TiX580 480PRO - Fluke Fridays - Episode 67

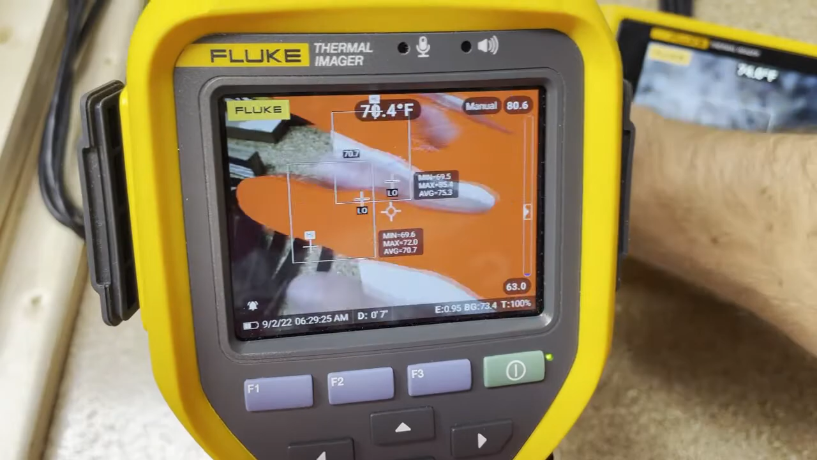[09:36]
So if you do those settings, you can quickly see if anything comes into play,